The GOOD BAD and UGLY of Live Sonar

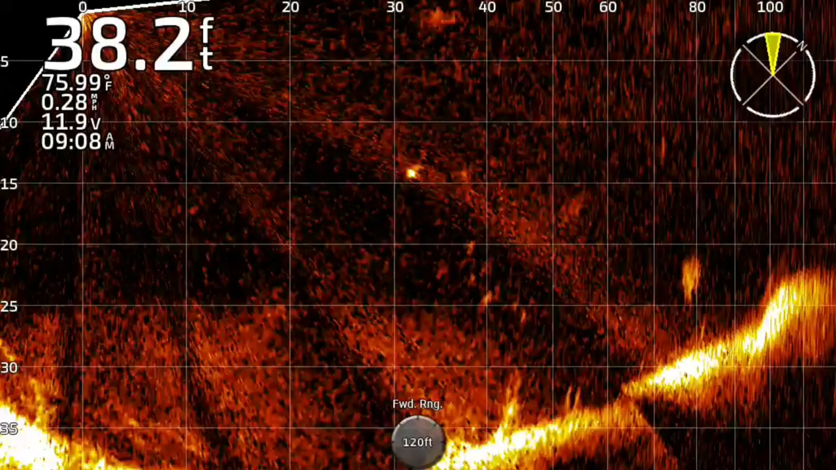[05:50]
On screen: depth 38.2 ft, water 75.99°F, speed 0.28 mph
mount those fish that changes a lot the great is being able to see the bass react see the bass react to the bait to the color so there's no more
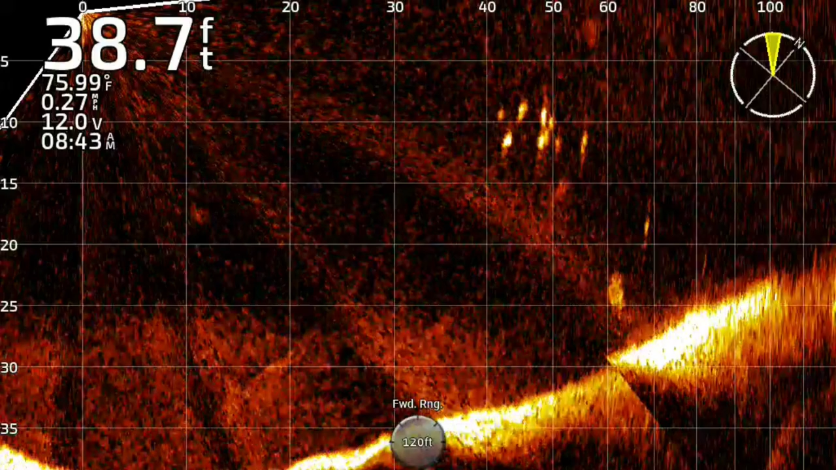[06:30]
On screen: depth 38.7 ft, water 75.99°F, speed 0.27 mph
can sit and stare at a group of fish and throw everything in the boat at them all day long and you can get hung up there so you have to know when and and this is going to take time this is going to take time of
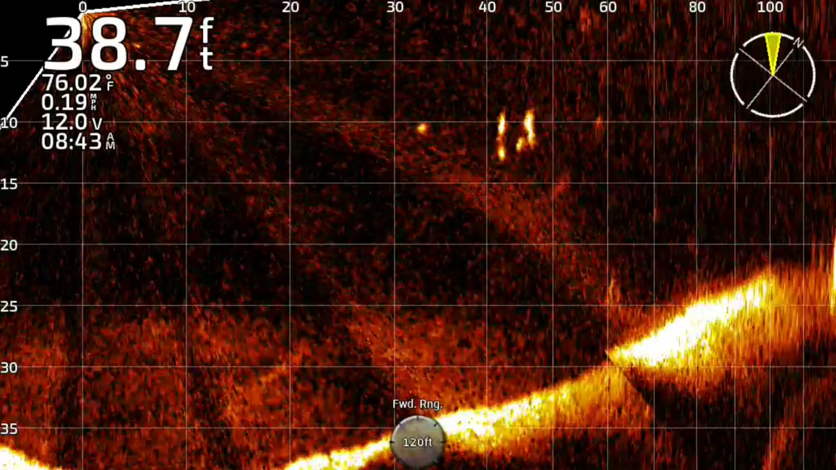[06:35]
On screen: depth 38.7 ft, water 76.02°F
you using the graph you've got to learn what size the fish are you're seeing you can judge that off off your bait size i'll just put it there that's a whole nother video trust me there's the reaction
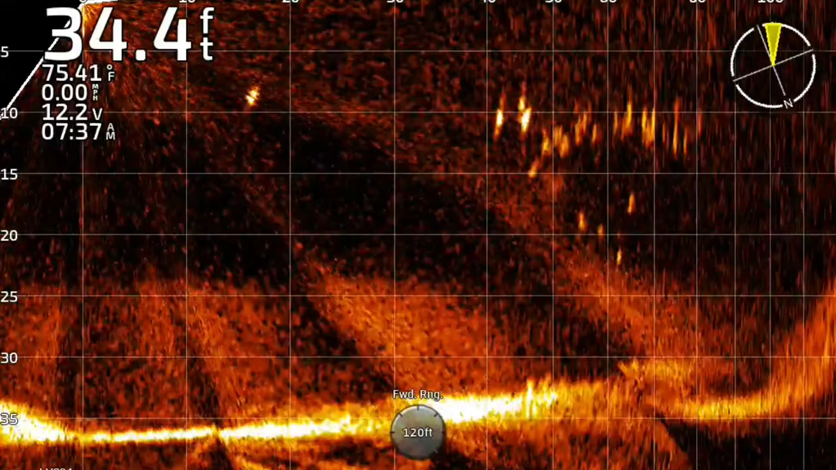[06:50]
On screen: depth 34.4 ft, water 75.41°F
to whatever bait you throw these fish they're not stupid and most lakes at least the lakes that i fish they're pretty educated they've seen everything i've thrown a lot of people seen the videos that i go fish and they've